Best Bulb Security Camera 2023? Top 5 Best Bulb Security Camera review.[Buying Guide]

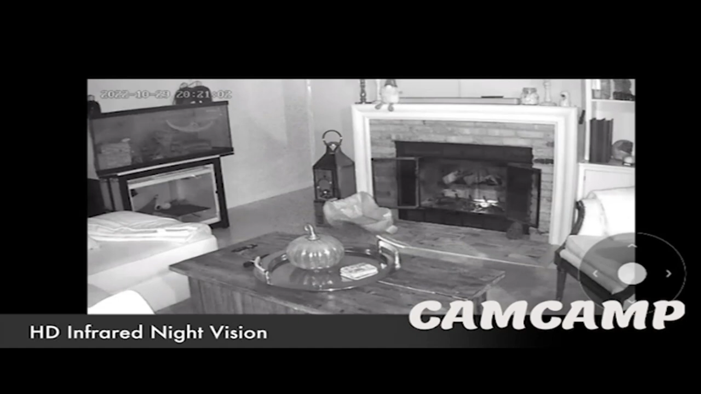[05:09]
/clue/x. Electric light bulb 1080p full HD and color night vision.
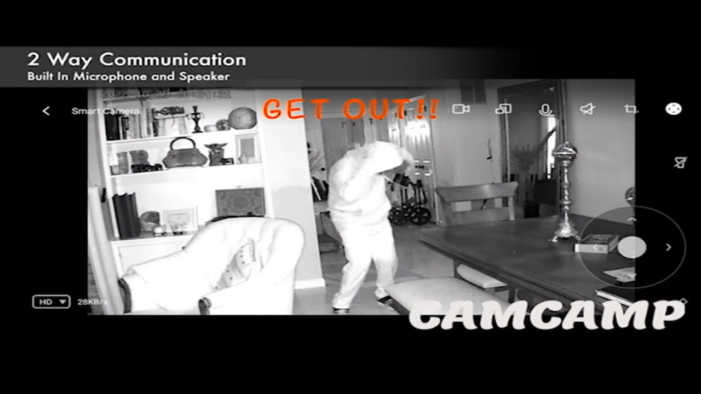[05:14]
The light bulb security camera is equipped with a high resolution sensor to quickly capture sharp and clear images.